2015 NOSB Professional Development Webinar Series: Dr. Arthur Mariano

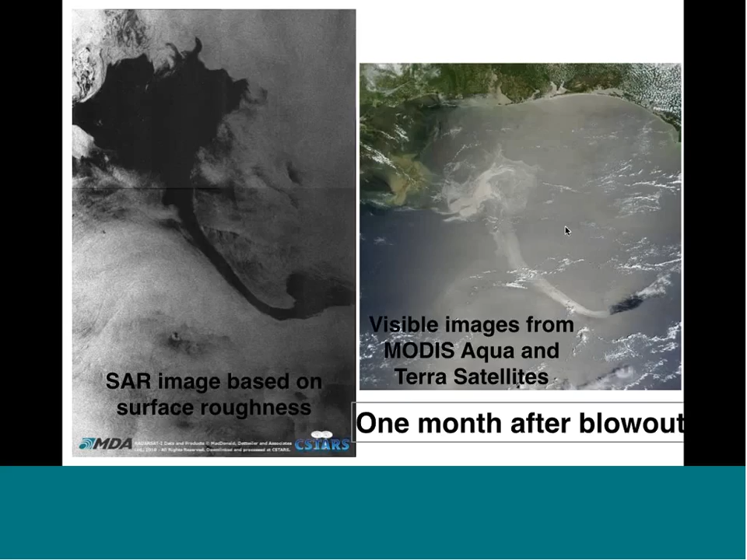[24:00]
So in both of these images, independent data sets, we see a very strong filament being torn apart from the main oil blob, and that's due to a large eddy that's in this area, and it's affecting the filament around the edge of the eddy.
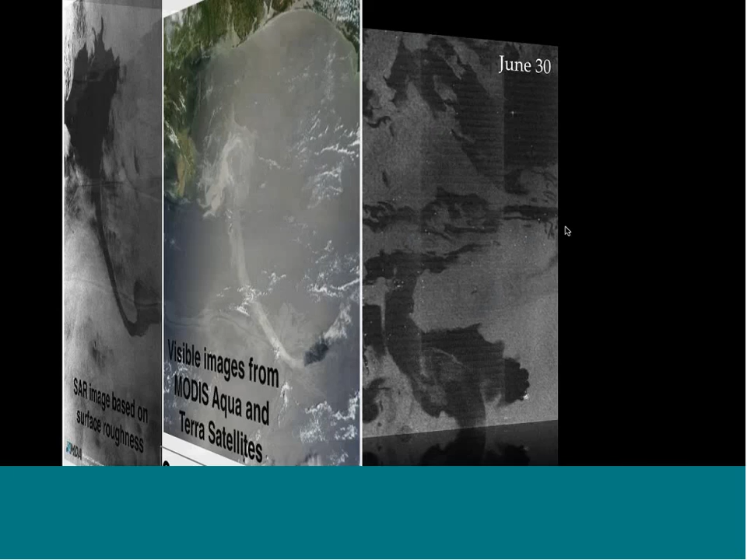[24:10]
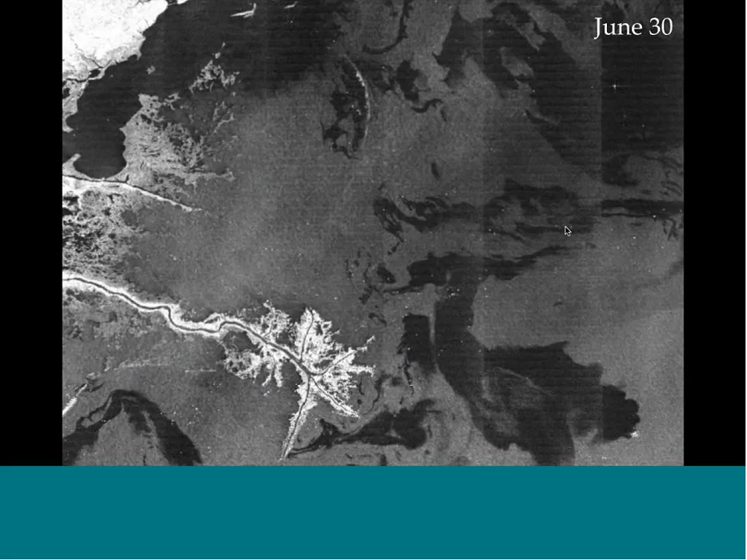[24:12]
Here's a close-up of the SAR image near the Mississippi Delta, showing the unhappy consequences of the oil getting into the marshes. Here's another SAR image. This is getting to a point where they're starting to actually reduce the flow of the oil
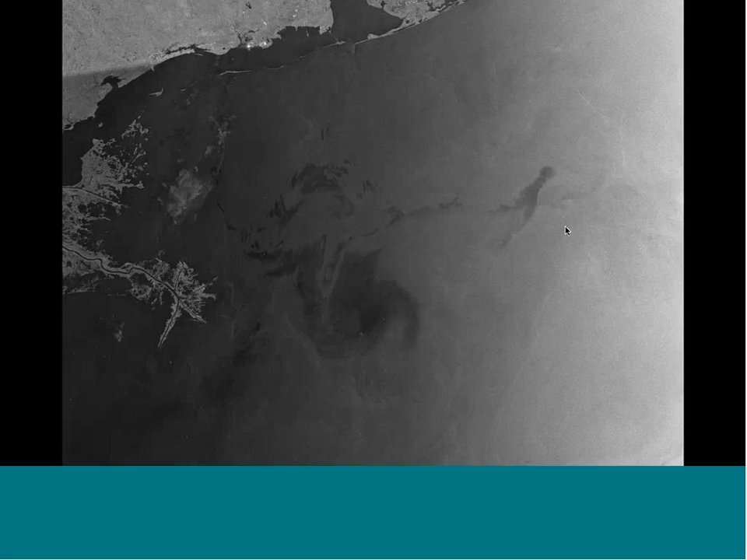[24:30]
due to the different capping operations, siphon operations, et cetera. Again, more oil at the end of July, getting into the Mississippi Delta. At the time, I was advising the White House about the oil spill. Obama's science advisors were calling me up. They were pretty diligent, you know, Sunday morning, 7 o'clock, some phone calls, and they asked me what I would do with the oil in the marshes. I recommended that they burn the oil in the marshes.